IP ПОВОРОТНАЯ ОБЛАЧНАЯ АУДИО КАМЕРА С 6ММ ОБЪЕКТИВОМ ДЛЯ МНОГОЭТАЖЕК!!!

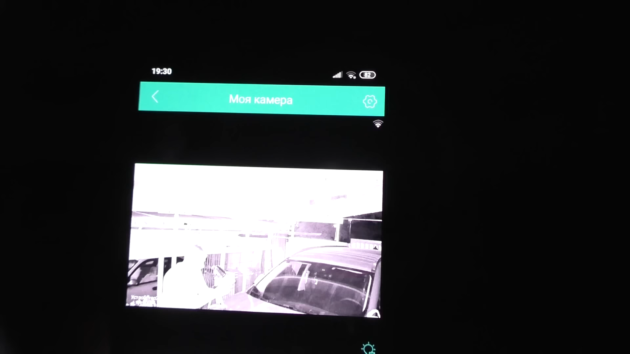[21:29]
Белые светодиоды Включились Инфракрасные И вот я
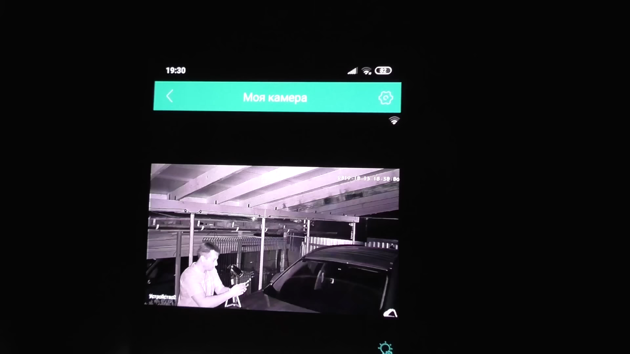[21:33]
Черно-белые Картинки Нахожусь Сейчас на камере Давайте поставим Режим цветной Ну Это постоянно
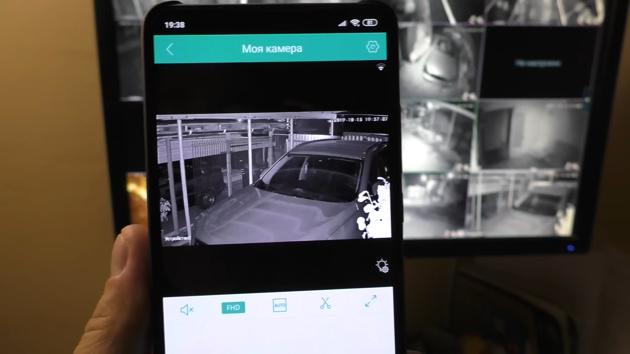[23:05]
Также Это все Можно увидеть С приложения Архив записей Кликаем Видео
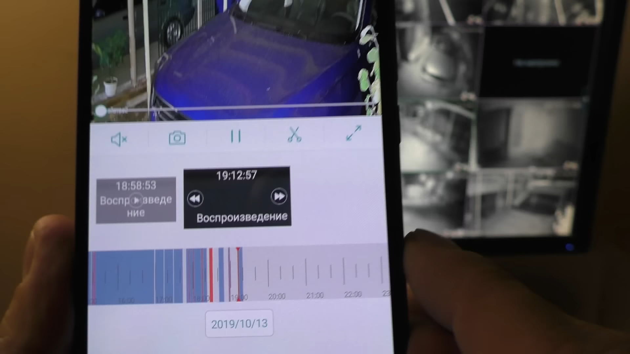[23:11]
Открылась Карта памяти Также Это все Можно делать Удаленно
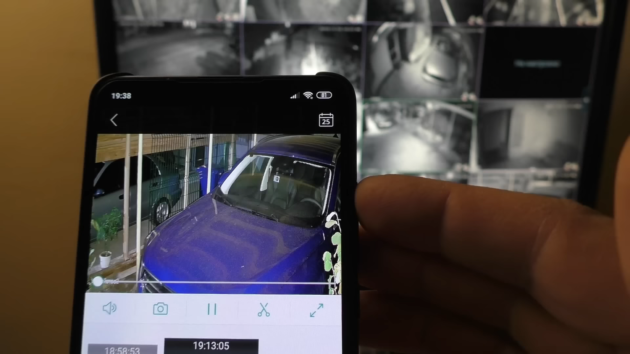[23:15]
Включаем Аудио
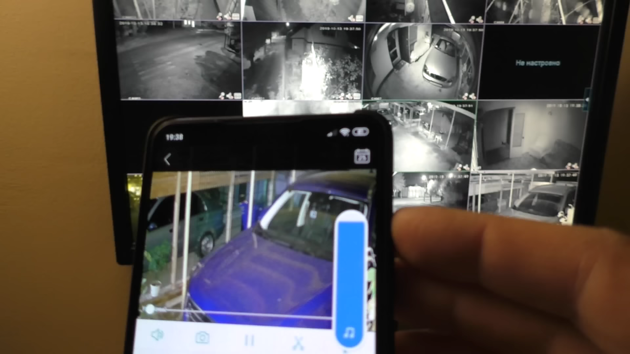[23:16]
И Видео Воспроизводится С аудио Красные полосы Это тревожные записи